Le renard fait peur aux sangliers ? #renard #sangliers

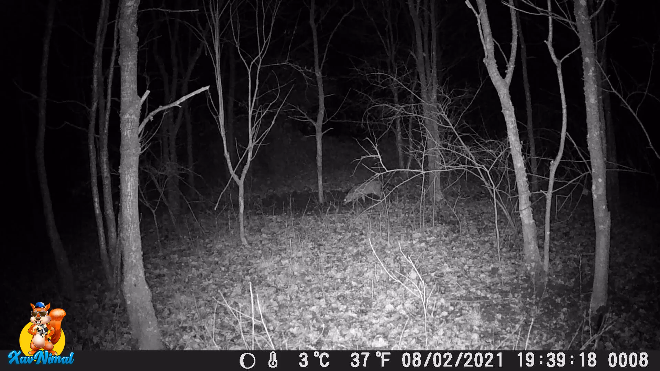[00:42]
n'y a rien à voir avec les sangliers eux ils sont vraiment prudents ils tournent autour vous allez le voir je vous laissez pas mal d'images en général ils restent pendant plusieurs jours à tourner autour de l'endroit où ils sentent ils n'ont jamais s'approcher complètement regardez bien là il est en extension il est prêt à faire du mi-tour au cas où il y a un piège ça sent bon mais pourquoi ça serait atterri là il faut qu'il se pose des questions il est prêt à repartir est-ce qu'il va le prendre en fait il hésite